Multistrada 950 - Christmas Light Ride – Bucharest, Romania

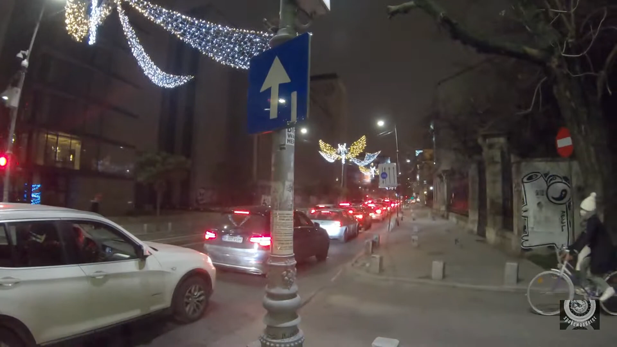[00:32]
I think it's not really worse to do it now. Okay, we are in Pietro Romana.
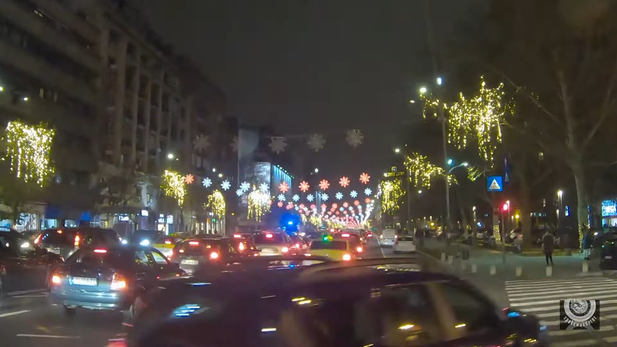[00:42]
Calais Victory. Traffic is going a little bit down but it's still when you go around the city.
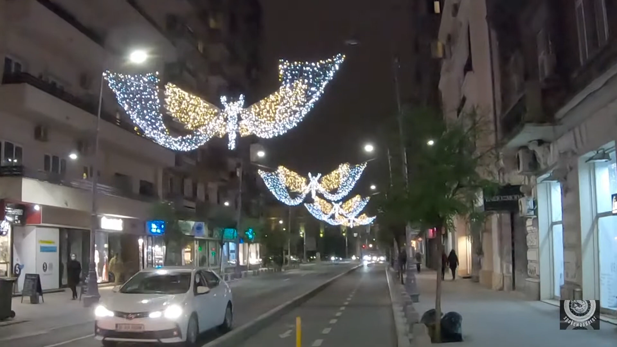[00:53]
It is just not worse yet to take a ride. So let's grab a couple of hours of sleep.
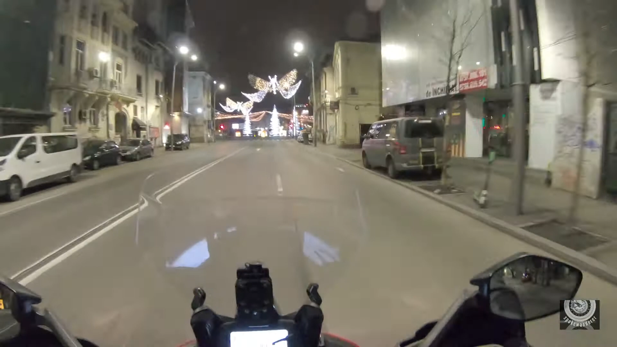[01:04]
Good morning from Bucharest. It's five o'clock.
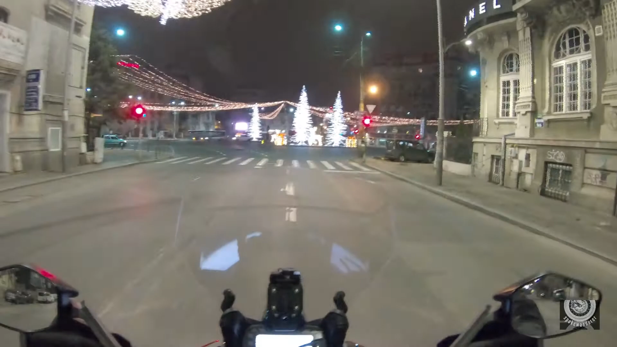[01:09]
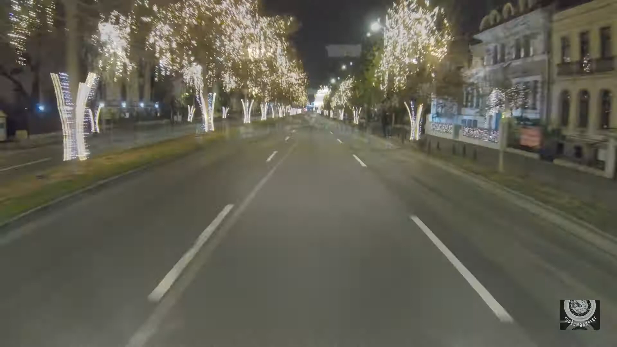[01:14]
And it's gorgeous and when you don't have traffic it's fantastic.
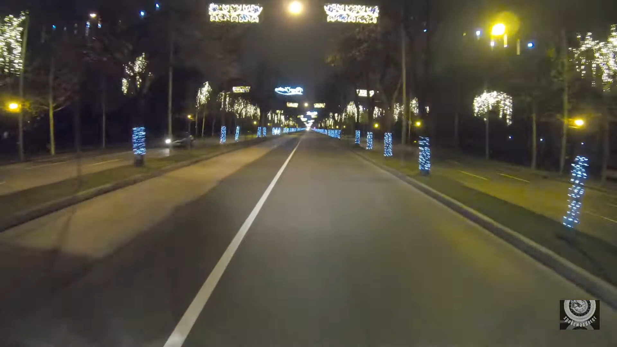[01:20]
So now we reach Arc de Triomphe.
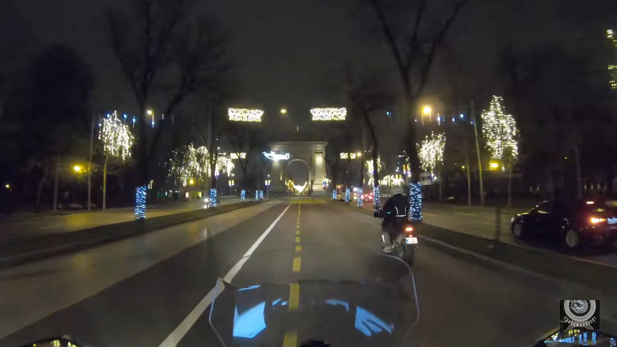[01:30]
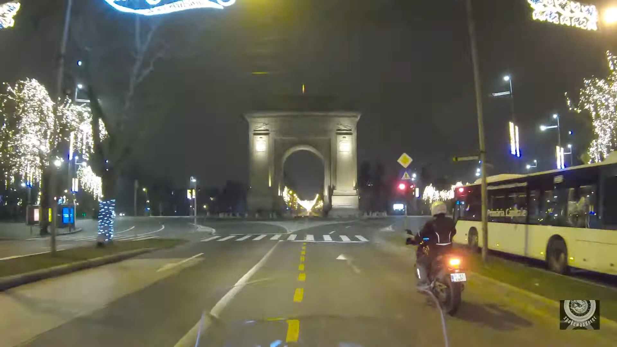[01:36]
Look at that in the background.
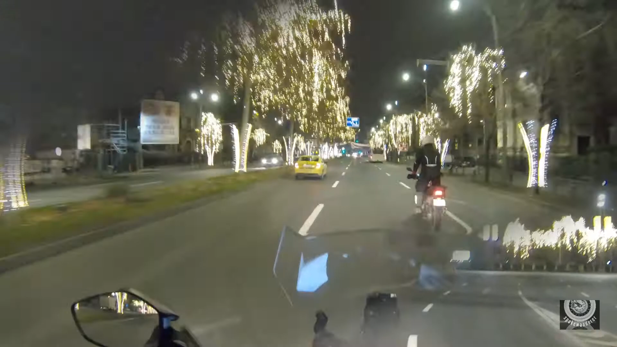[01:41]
Approaching Pieta Romana.
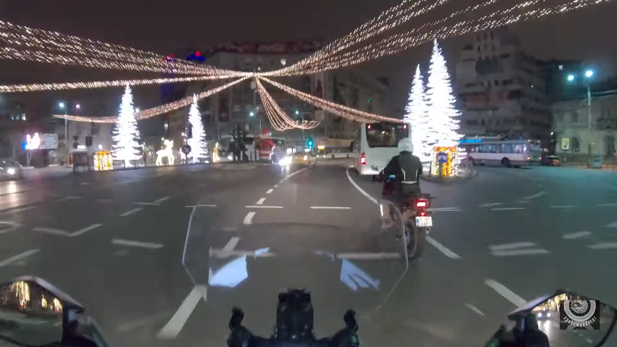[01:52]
Oh, look at that. I hope you catch all this.
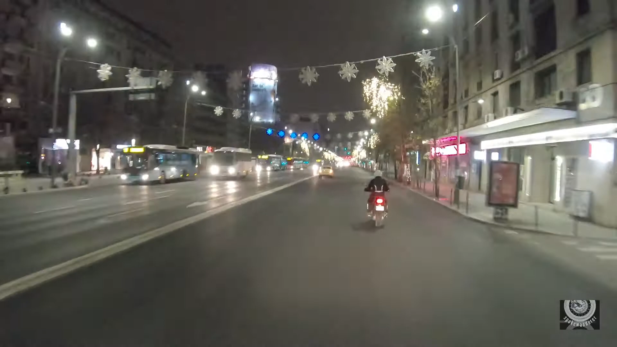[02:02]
Cajun Fericit, how they say here in Romania.
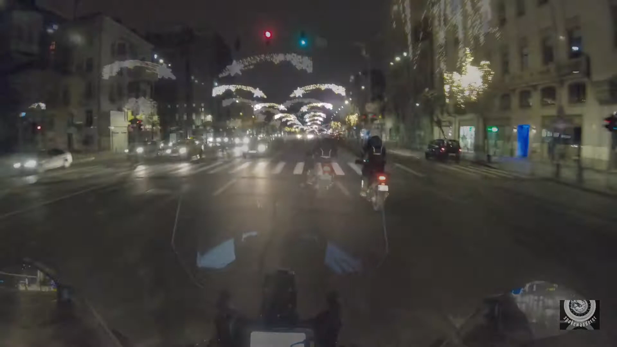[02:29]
Look at that. Now we are approaching Uniri boulevard. We just passed kilometer zero.
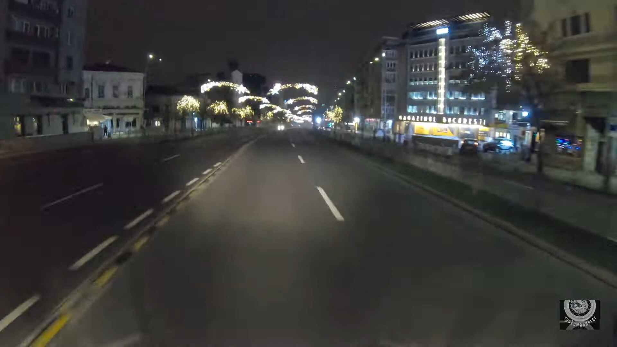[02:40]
So really the center of Bucharest.
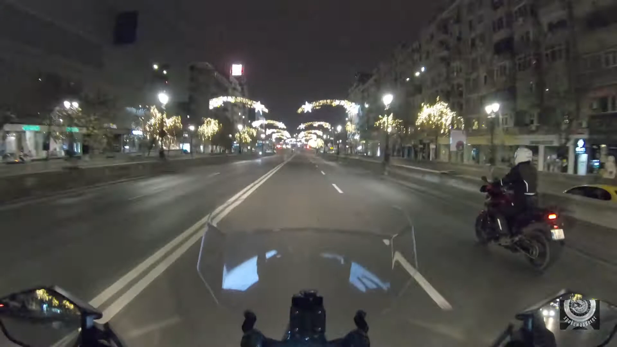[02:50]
It's so pleasant when there's no traffic. Amazing. Later on we're going to see the angels on Calais Victory.
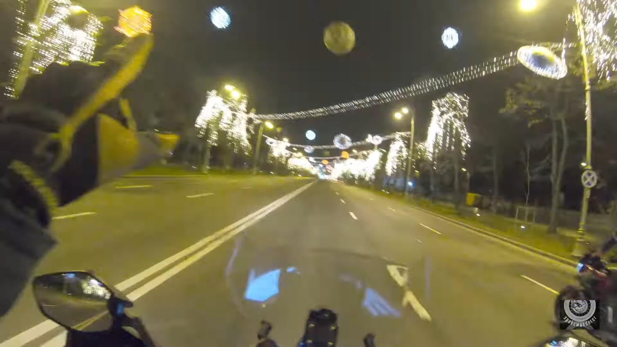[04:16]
You see Saturn along. Oh, yeah. Oh, yeah. Oh,
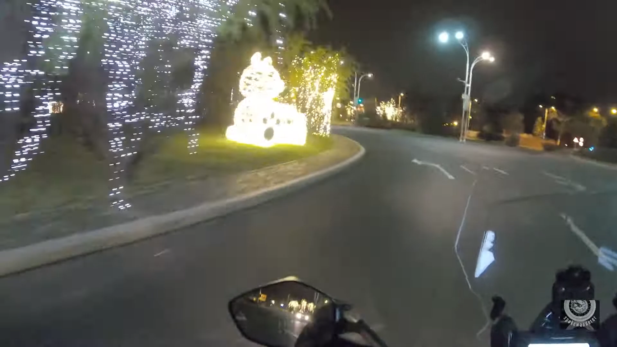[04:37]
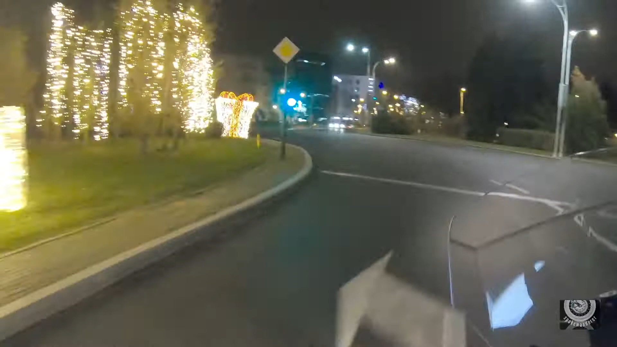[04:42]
yeah. Oh, look at these angels.